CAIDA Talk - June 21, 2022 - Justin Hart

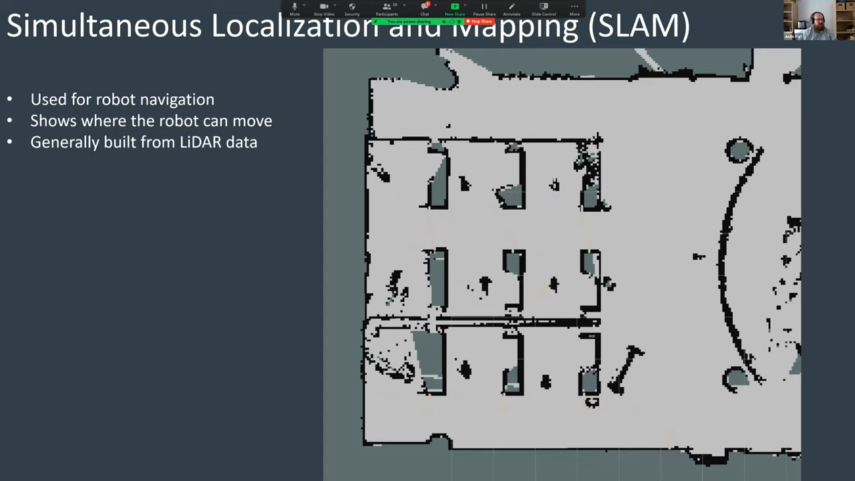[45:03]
it's navigation information such as this is the empty space and specify to me where i'm going to go based on coordinates xyz xyz w right this is useful in some context but if you want the robot to do something useful then what happens is a person is usually annotating the map after the fact so going back to robocup at home you know we get these 2.5 setup days to annotate the arena what we do with that time is retrain all of our object recognition systems but we also drive the robot to exact coordinates on the floor and we say hey when you're interacting with a person drive right here to do so and when you're